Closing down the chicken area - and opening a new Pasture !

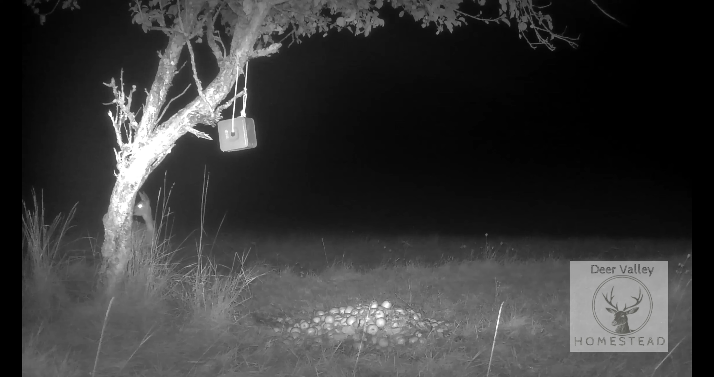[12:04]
We had this young fawn and this fox come in for a quick check.